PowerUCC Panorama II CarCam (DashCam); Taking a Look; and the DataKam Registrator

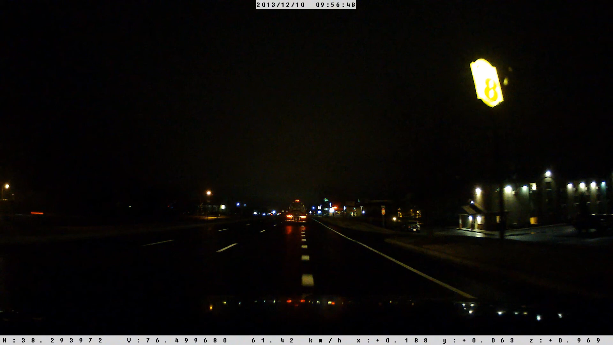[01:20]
taking a look at some real car cam from this Panorama 2, both daytime and nighttime.